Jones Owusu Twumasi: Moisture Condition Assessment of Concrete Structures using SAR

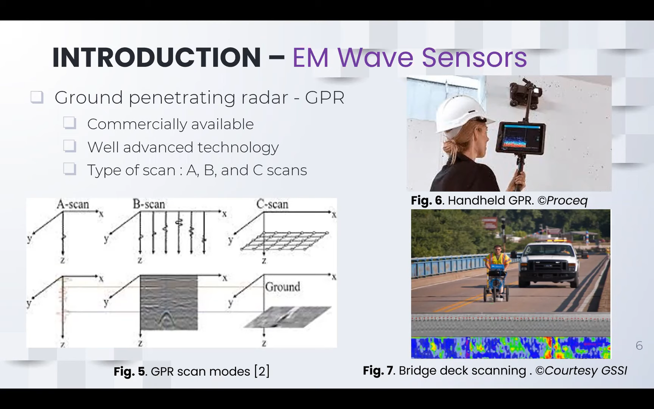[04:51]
information in one particular direction and then we have the B scan which after the scanning it gives you an image so to speak and then we have the the C scan which will give you some like um like a volume which you can reprocess to get more information